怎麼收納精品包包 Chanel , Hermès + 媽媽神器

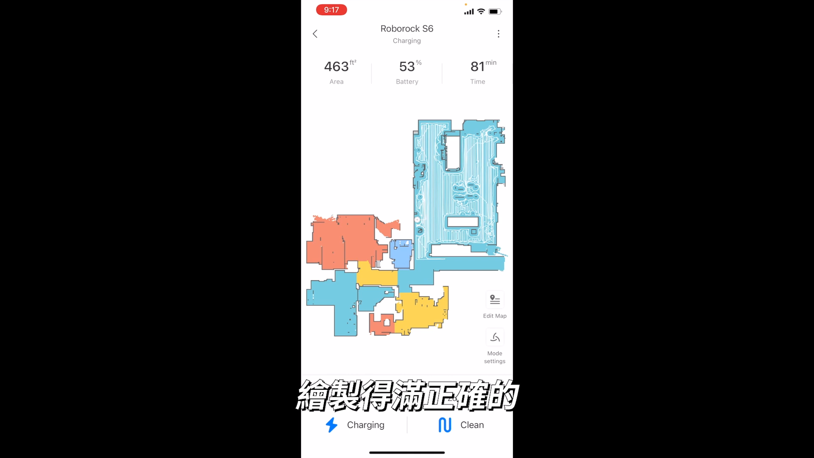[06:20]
AP了蠻正確的那我也覺得非常好用因為你看這些白白的這條這些線啊這些線就是它剛剛去掃過的地方
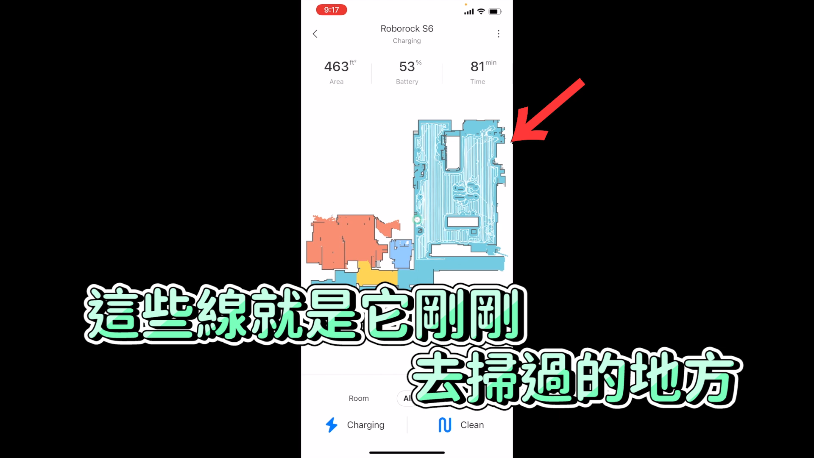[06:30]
還有它蠻特別的呢就是你可以選擇你只要掃比如說我的客廳或是比如說這個房間加這個房間或是我只需要掃
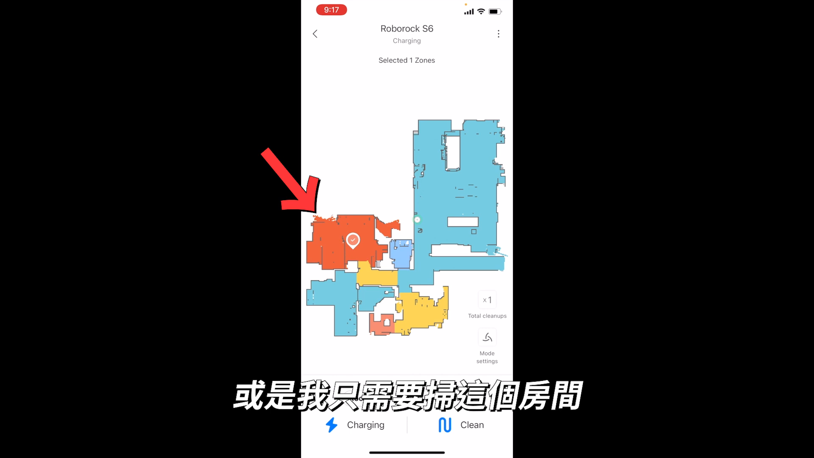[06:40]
這個房間或是我只需要掃客廳所以你可以選區域還有呢它可以選ZoneZone的話呢就是你有一個這個框框你就譬如說放在這裡是我的飯桌我只想要清我的飯桌然後你就可以開始或是你想要就是譬如說客廳的一半你就可以也開始或是你房間呢像我的房間如果有連廁所呢我就可以就是Set我房間不要清廁所這樣然後你也可以選就是固定每天的幾點開始
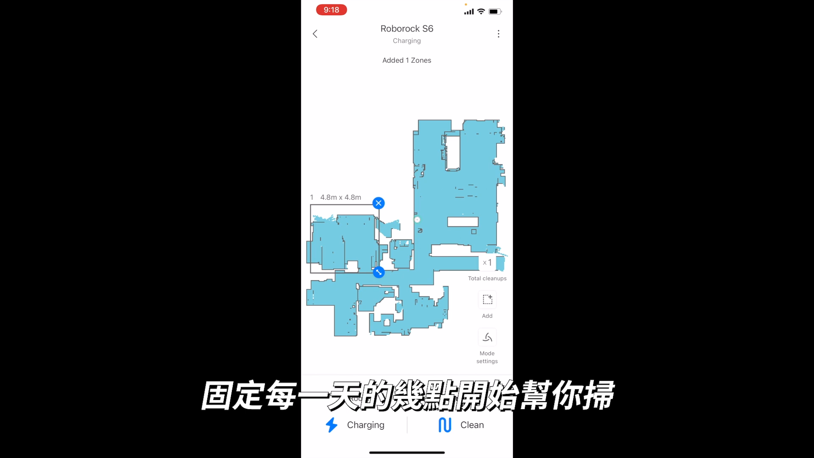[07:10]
幫你掃那我覺得這是蠻方便的還有我覺得這個蠻特別的一個東西呢就是你可以選他講話那像我們家呢我的清掃機器就叫張小弟